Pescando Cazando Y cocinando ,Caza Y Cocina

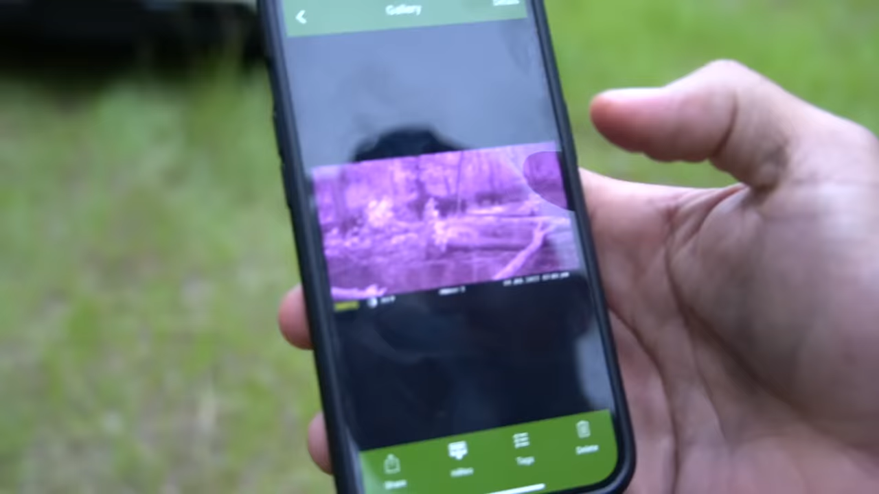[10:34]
No sé si enfoca, si no le voy a poner la imagen. Hay muchos.
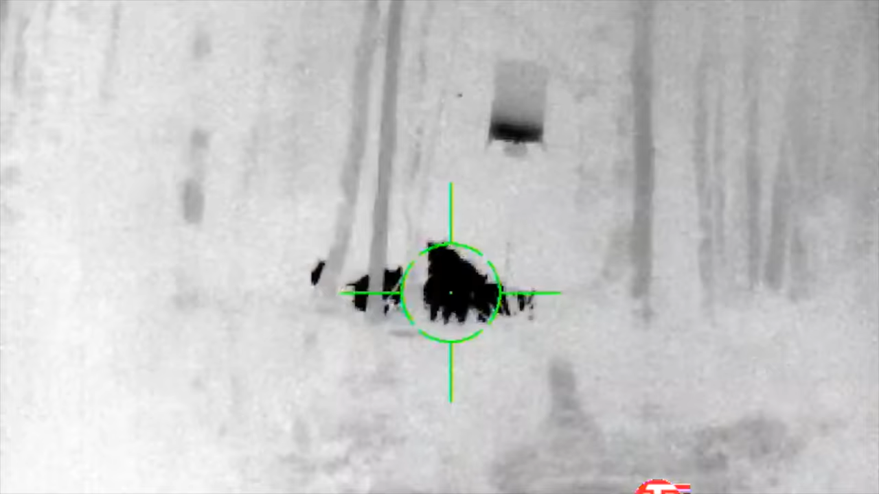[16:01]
Ah, fíjate que, bueno, en la grabación van a poder ver de que eran varios, no sé cuántos, pero ya se estaban yendo y no hallaba a cuál tirarle.
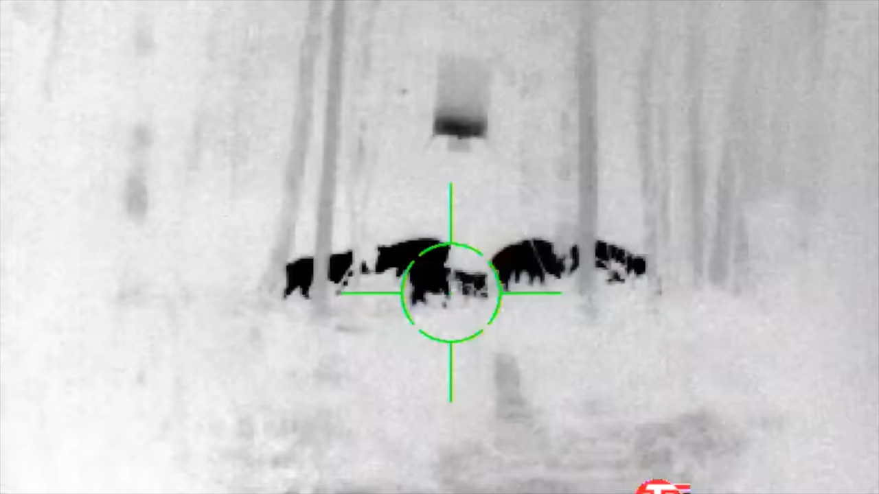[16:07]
Ese es el problema cuando te llega una manada bastante grande.
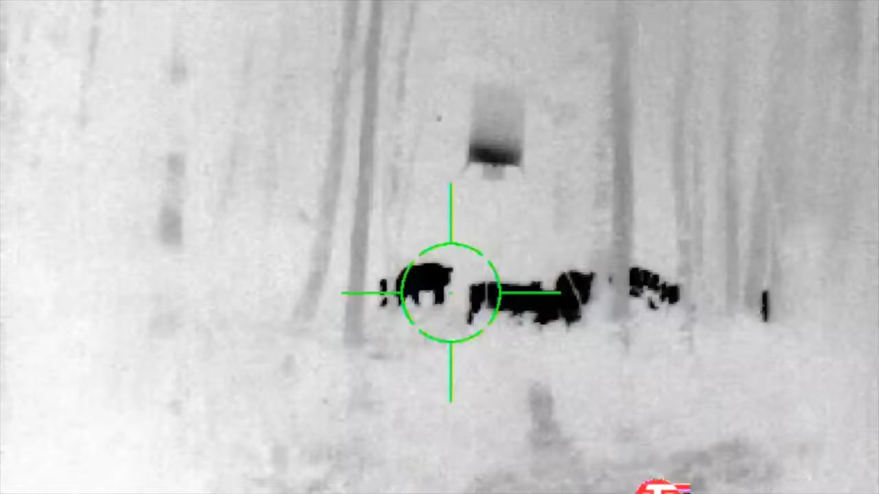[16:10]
Hice dos disparos, pero el segundo lo hice nomás por asegurarlo.